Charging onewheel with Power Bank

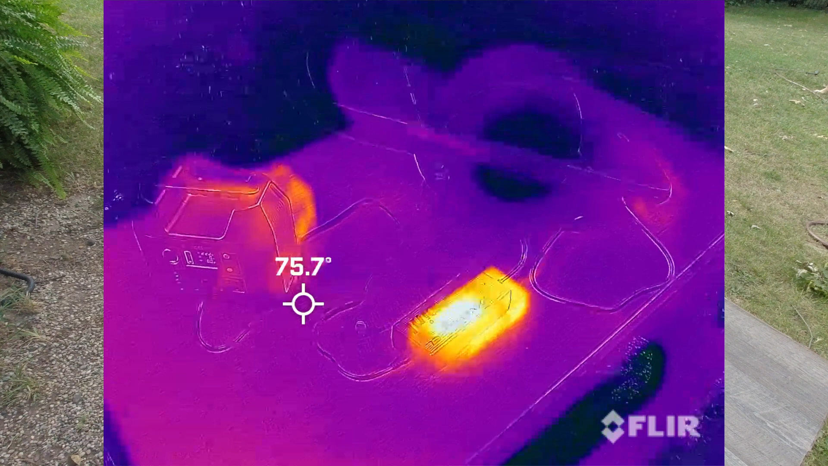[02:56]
So, we are looking at the one wheel now, that has some heat development here in the back.
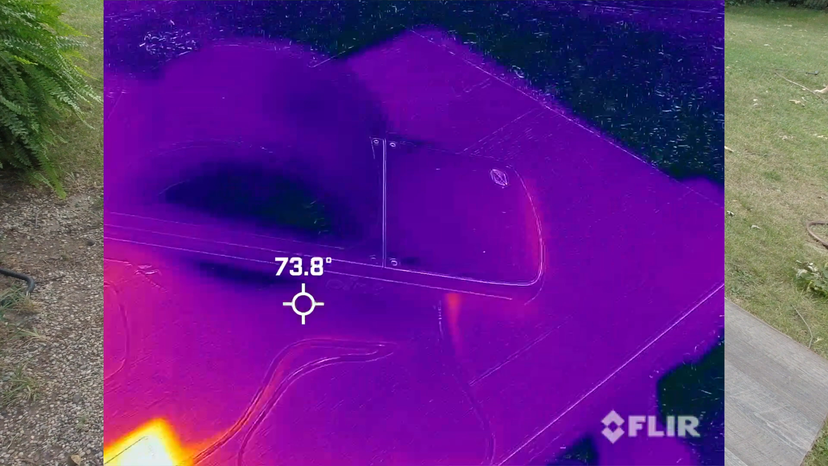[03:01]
The charger is warm.
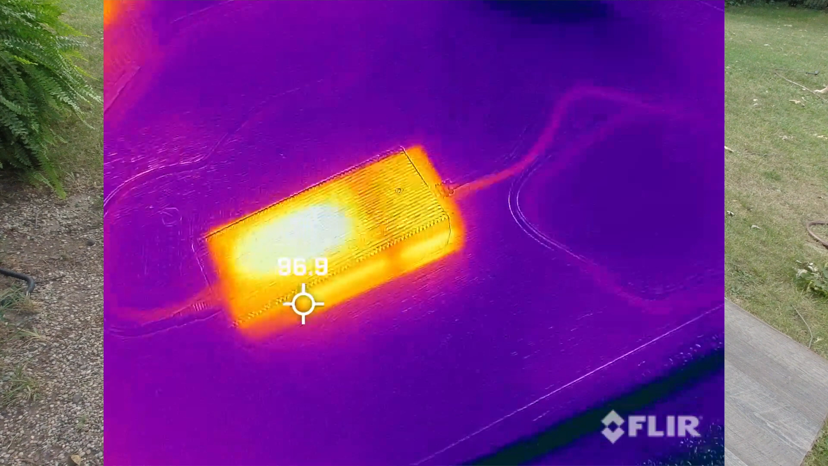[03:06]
The 104 degrees. And then what do we have here?
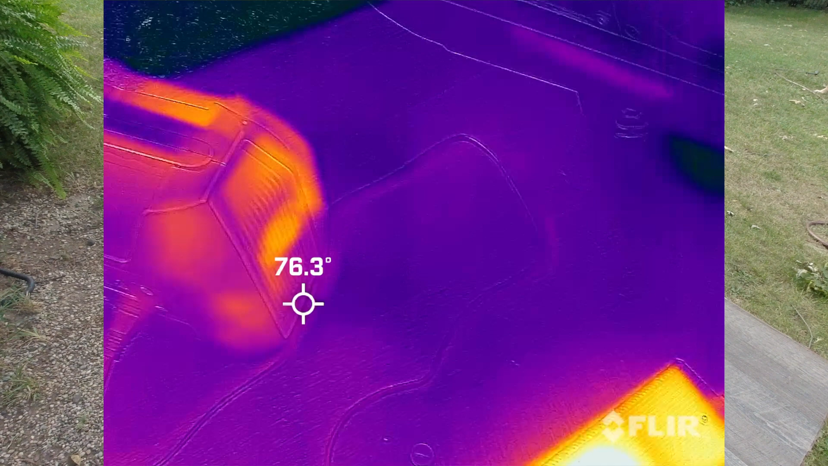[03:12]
Here. So, this is the power box, right? Can I move this over here? Look at that.
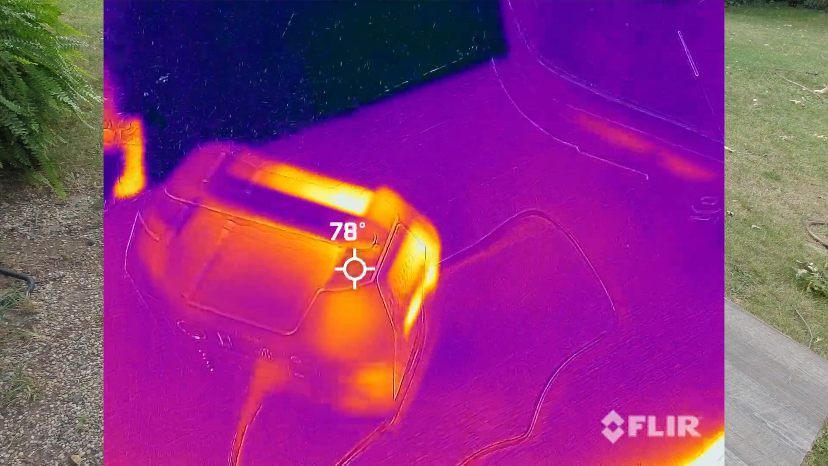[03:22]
What is the hottest spot? It's there in the corner. There.
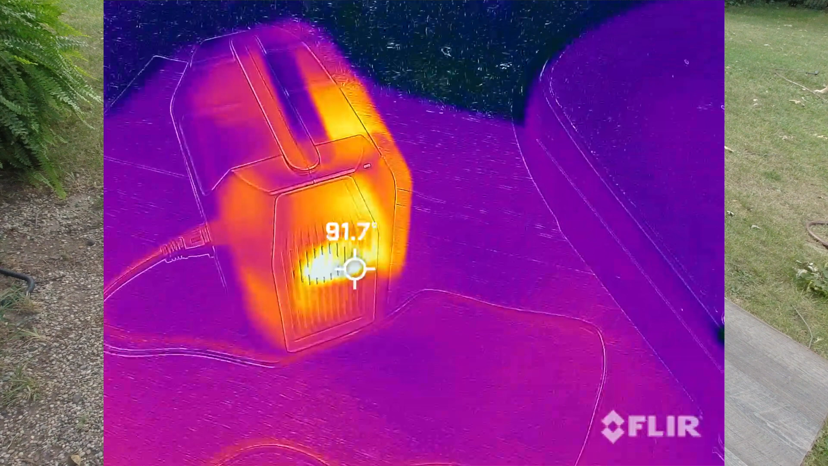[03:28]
90. So, it's not too hot.
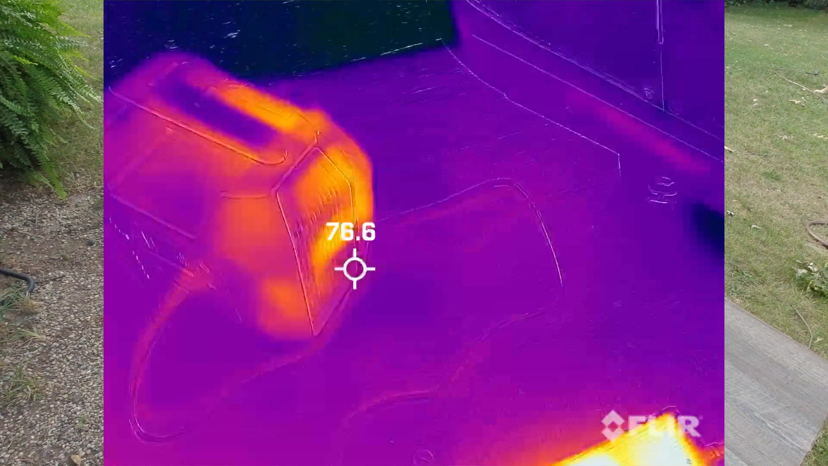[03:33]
How about here on the back?
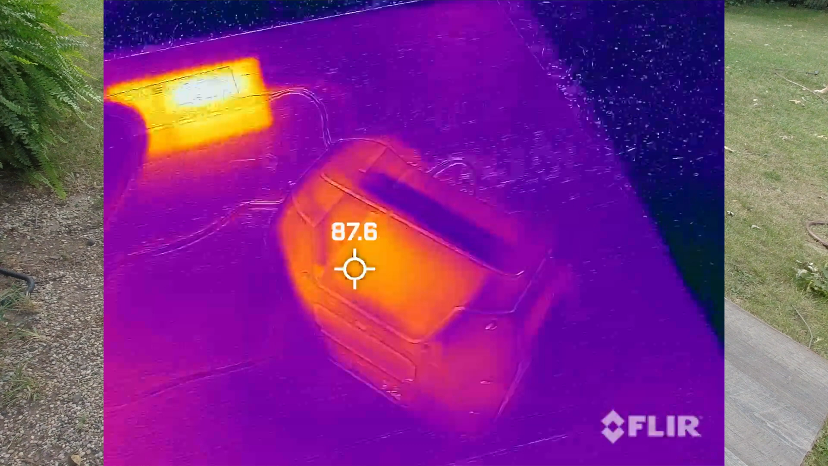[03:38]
80, 90 degrees. So, that's not too bad.
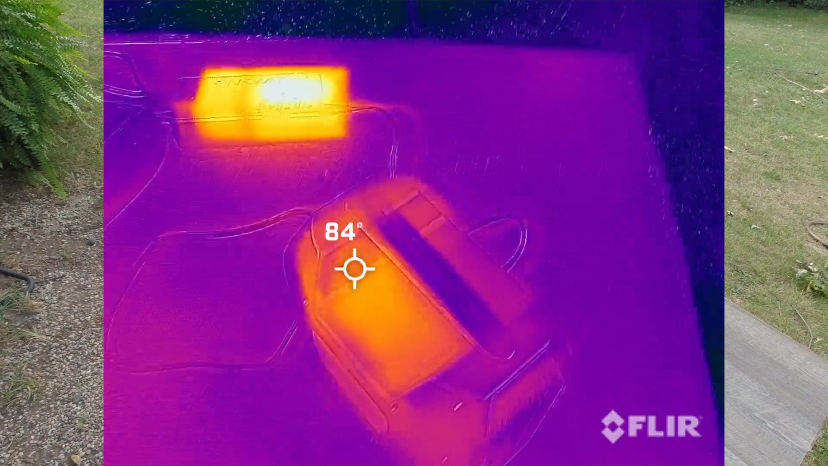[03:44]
But, most of the energy that is generated by this is converted
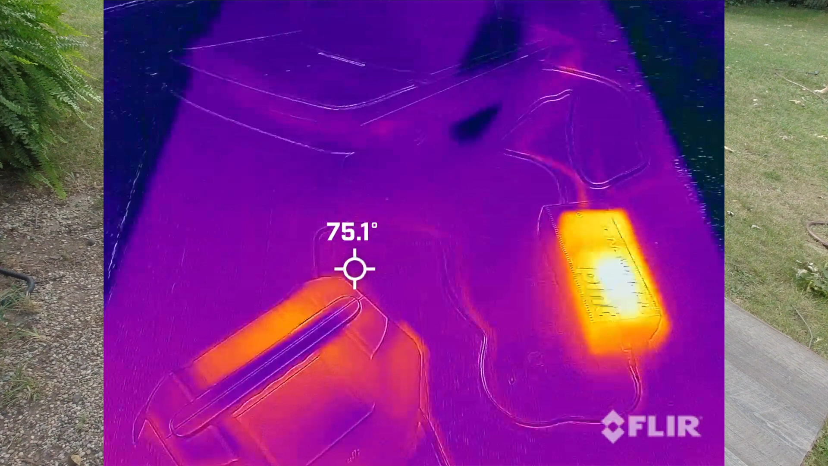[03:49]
into heat by the one wheel charger.
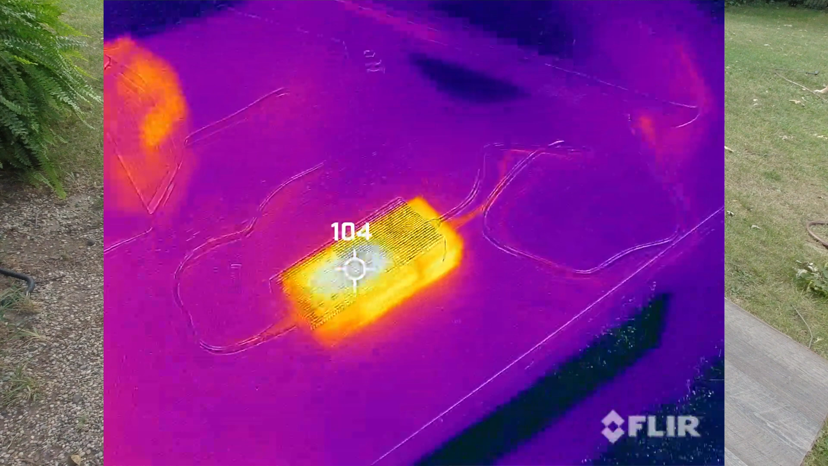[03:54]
Right? That's where it's wasted, where the energy goes into the air.